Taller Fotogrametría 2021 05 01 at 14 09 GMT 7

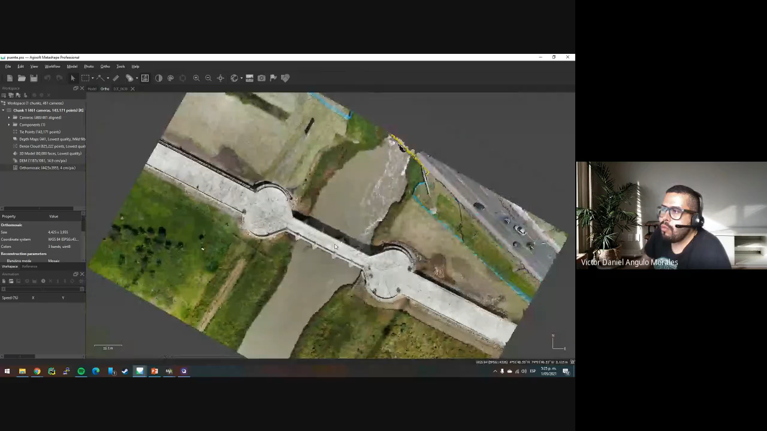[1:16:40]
esto es un modelo digital de elevación también es otro producto que se conoce mucho en el en el elemento listo entonces quiero que hagan algo en este momento muchachos tomen de un objeto que tengan cerca unas ah bueno unas 40 imágenes que alguien las comparte y me las comparte en un rar y y yo las puedo procesar acá rápido para que ustedes la puedan ver cómo es el procesamiento digamos de 40 imágenes si les parece
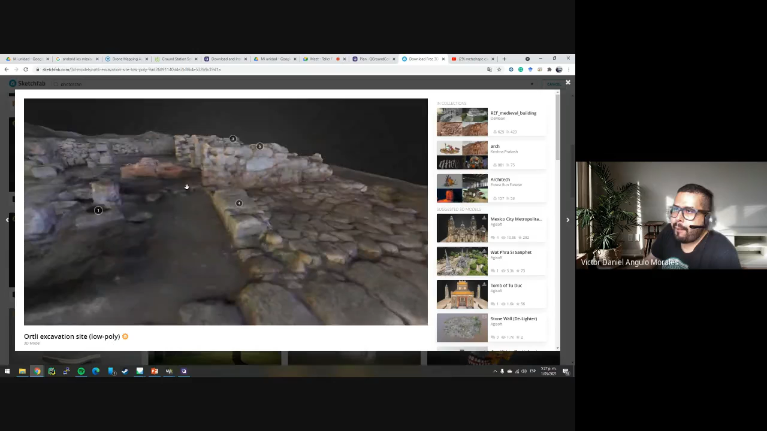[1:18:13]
miren así esto todo esto yo lo puedo generar a partir de eso si ustedes se dan cuenta el puente estaba muy lejos pero si ustedes toman muchas imágenes de objetos cerca se va a ver así muchachos totalmente
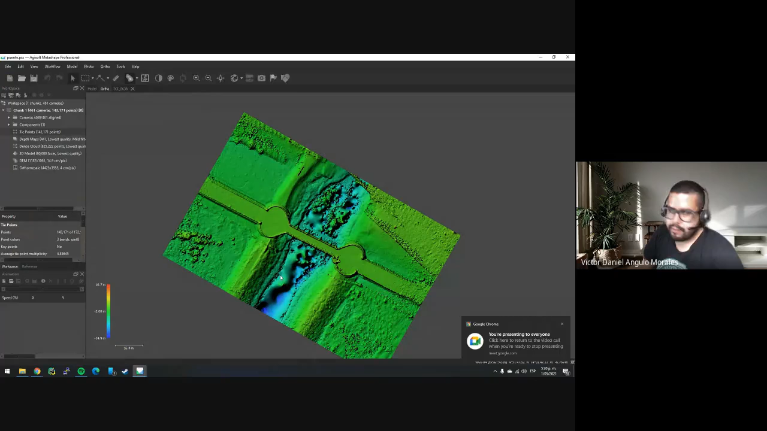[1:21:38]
listo creo que y que más acá tenemos bueno hay muchas opciones muchachos ya ustedes pueden jugar con el software el software tiene muchos alcances y tiene mucha documentación también
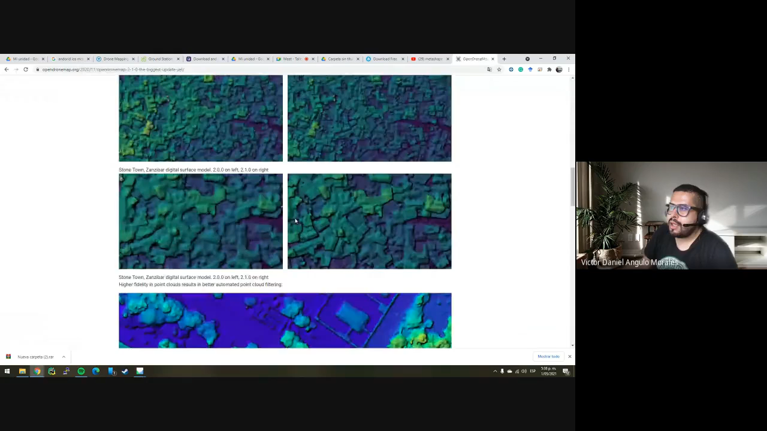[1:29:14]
esto es un modelo generado con open drone map muchachos este es como el más grande para hacer esos modelos también pueden mire así queda un modelo ah bueno ya terminó
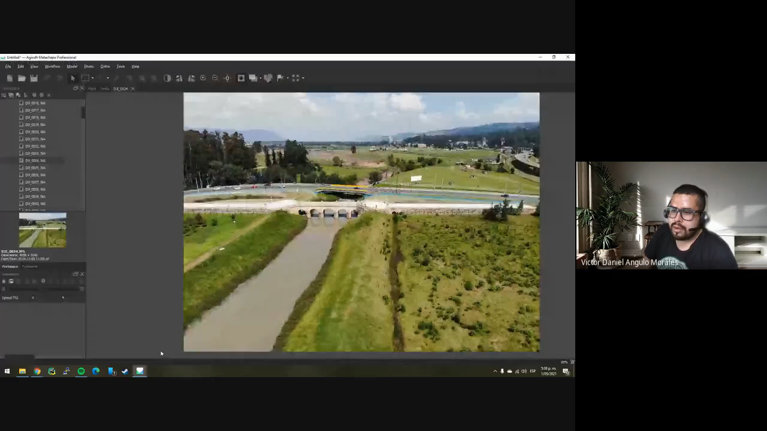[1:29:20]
aquí está listo si ven muchachos que ya acabó y aquí se activó este este segundo
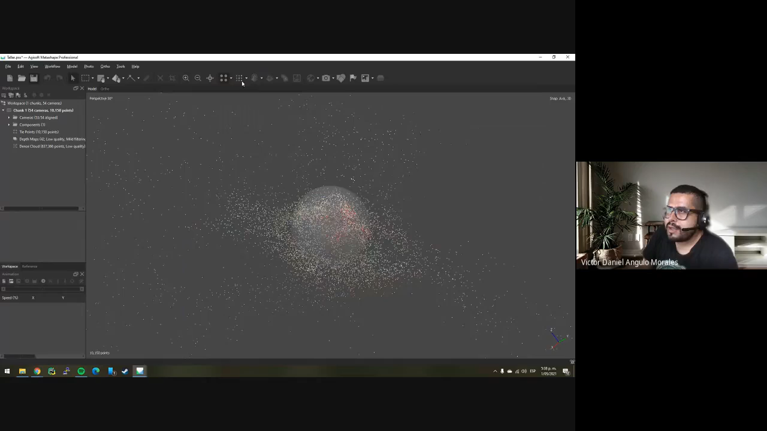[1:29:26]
botoncito si ven ahora hay algo ahí está no sé qué será eso don Nico
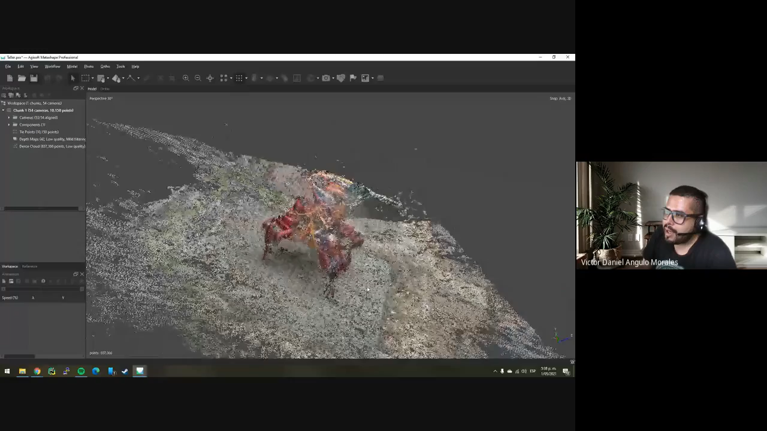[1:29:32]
es como un robot pero bueno
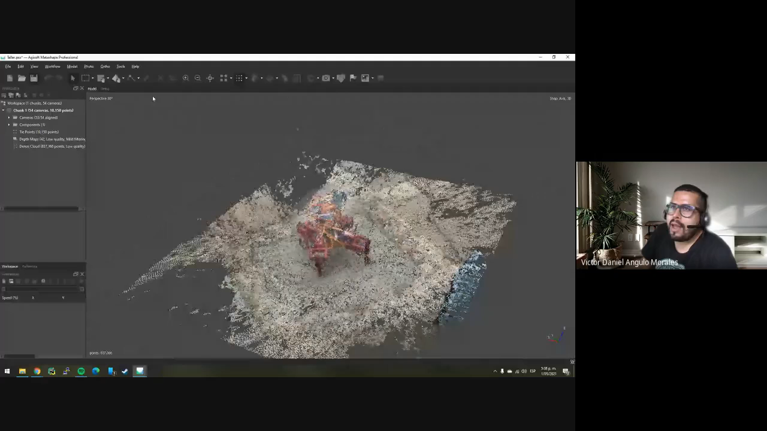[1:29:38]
podría seguir más allá es decir puedo crear el mesh entonces aquí simplemente por defecto le doy ok listo ya en unos minutos vemos el mesh que es como une todos estos puntos entonces entre más tenga pues voy a tener mejor resultado y también en la calidad también cuánto él se demora haciendo
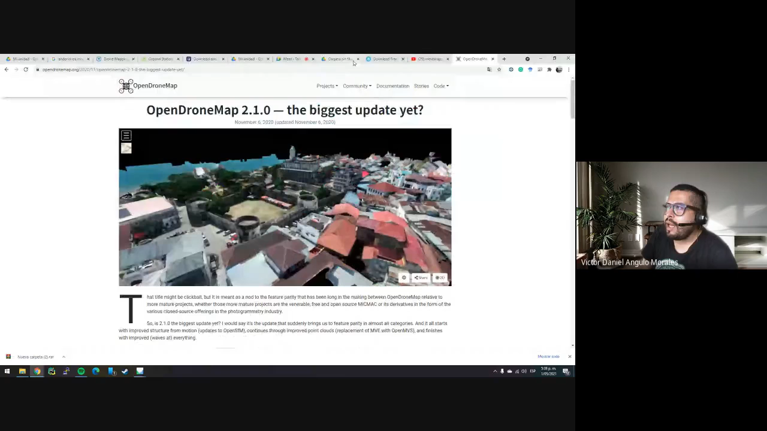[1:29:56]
eso pero también lo pueden hacer con Open Drone Map siguen los mismos pasos prácticamente muchachos listo voy a cerrar este que consume memoria descartar listo
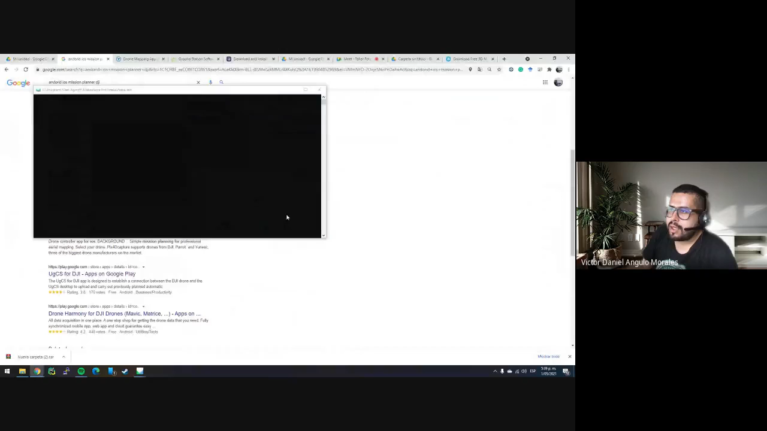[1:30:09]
alguien dice bueno pero yo tengo esto y cómo hago para refinarlo para ustedes pueden editarlo
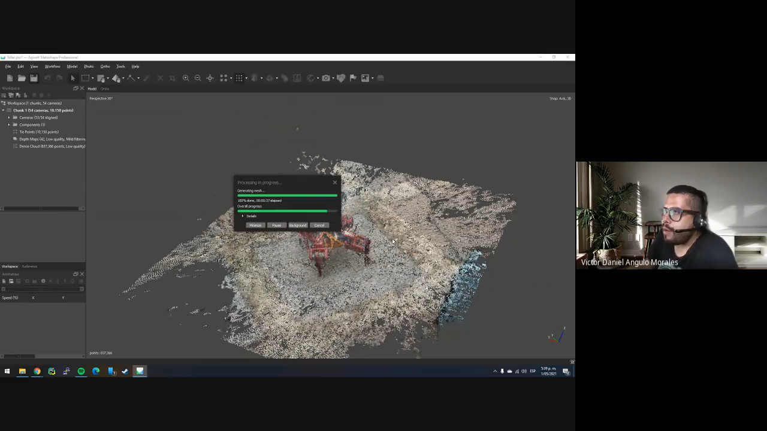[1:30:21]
acá para quitarle punticos quitar zonas porque digamos ustedes dicen quiero que quede muy bien pero para en la impresión entonces ustedes pueden ir haciendo eso entonces aquí ya está el mesh bueno no lo está reconstruyendo muy bien
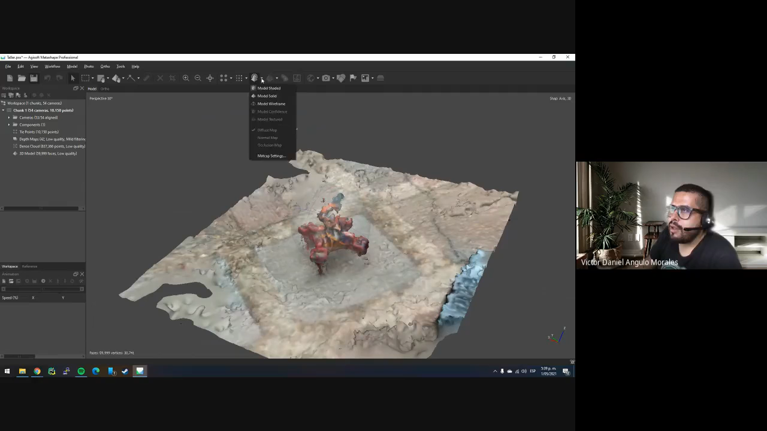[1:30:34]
por lo que estamos en tan bajita resolución pero ahí hay algo en la mitad ahí lo que puedo hacer muchachos es construir una mejor nube de puntos voy a ver si en medio puedo a ver si se demora
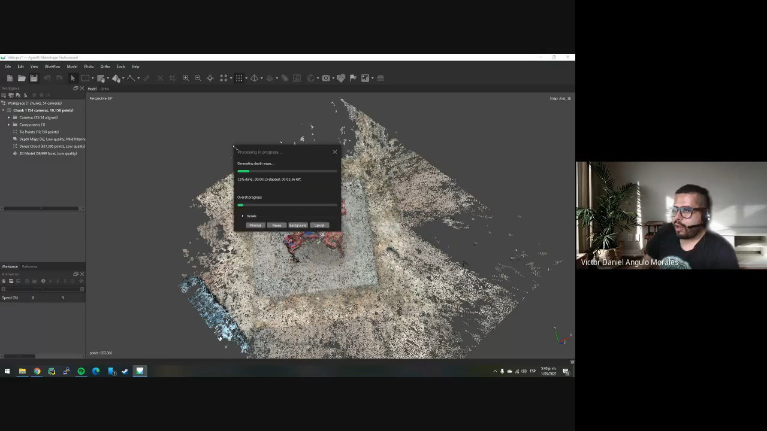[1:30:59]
ahí ustedes ya empiezan a jugar muchachos con las imágenes con lo que tengan ya es un proceso más refinado pero pueden darse cuenta que aunque las fotos que nos envía Nico no son de pronto no tiene la capacidad de hacerlo totalmente bien con esas fotos si es una